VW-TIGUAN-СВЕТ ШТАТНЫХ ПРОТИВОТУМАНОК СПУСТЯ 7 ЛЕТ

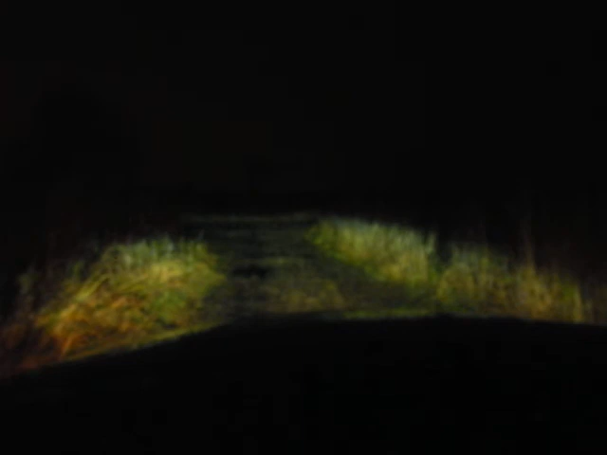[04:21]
Он поймает шарп. И мы вырубим ксен. О, шарп пойман. Все, вырубили ксен.